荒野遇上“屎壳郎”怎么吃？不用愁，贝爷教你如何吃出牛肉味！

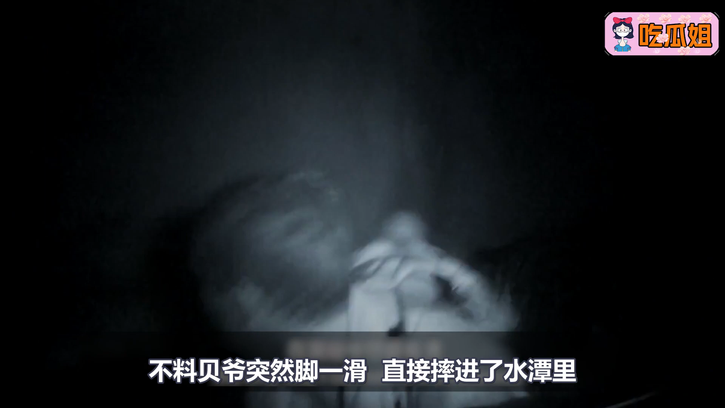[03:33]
爷突然脚下一滑 直接摔进了水潭里这时的火把已经熄灭了
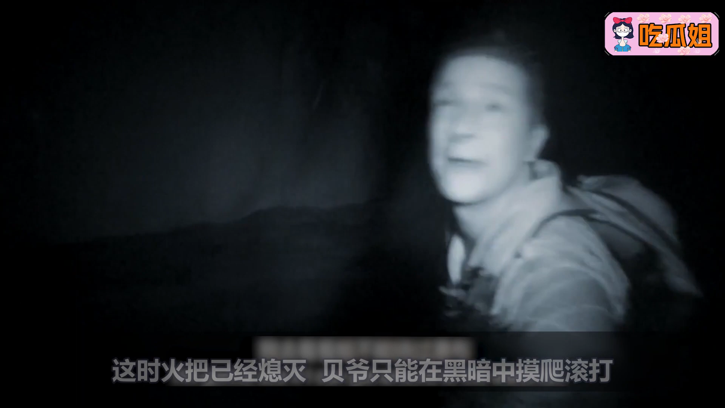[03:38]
贝爷只能在黑暗中摸爬滚打这时他走出的每一步全是靠感觉的
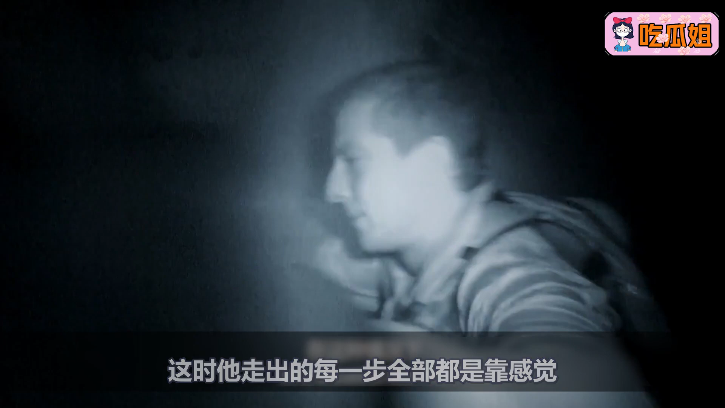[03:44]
摄友师也紧嘴气候可以看出贝爷已经被吓得笨死了但很快贝爷爬上一处沿洞发现了前方有光